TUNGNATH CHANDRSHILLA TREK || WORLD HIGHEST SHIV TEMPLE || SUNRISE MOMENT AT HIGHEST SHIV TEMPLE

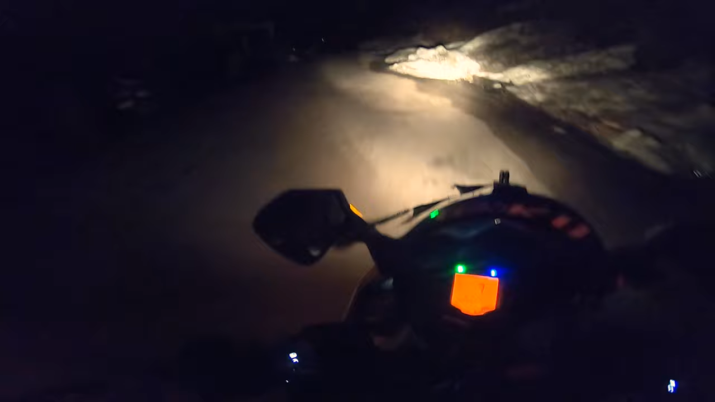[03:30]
तो ठंड बहुत ही ज़्यादा हो रहा है यार, बहुत ही तगड़ा वाला। और सर एक छोटी सी दिक्कत आ गई है कि जो हॉर्नेट की मेन लाइट है वो